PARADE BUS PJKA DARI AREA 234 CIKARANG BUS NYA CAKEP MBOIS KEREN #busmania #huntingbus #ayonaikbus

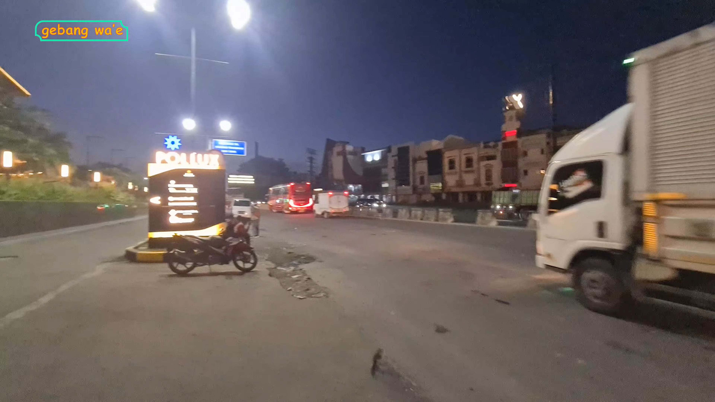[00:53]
Lanjut lagi, ada bis yang langsung putar balik di lampu merah playover Cikarang. Ada GM Royal, Jakarta Wonogiri.
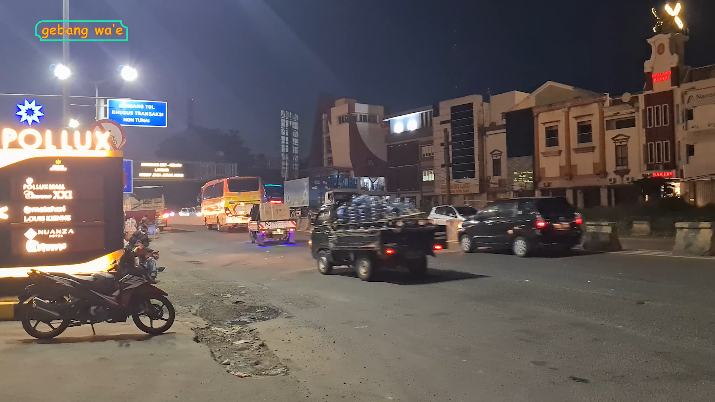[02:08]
Dari arah pintu tol Cikarang Barat, masuk double-decker keren nih teman-teman. Nusantara Conquero. Untuk mesinnya, no compromis teman-teman. Dengan mesin paling besar di kelasnya saat ini, yaitu Man R37.
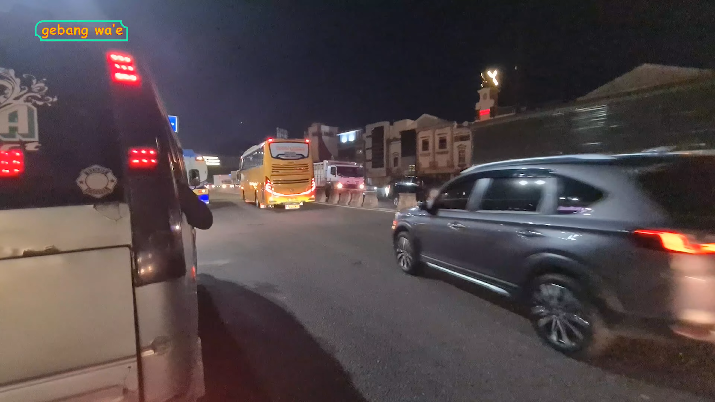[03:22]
Dari arah flyover Cikarang, kelihatan berangkat bis tingkat dari Nusantara.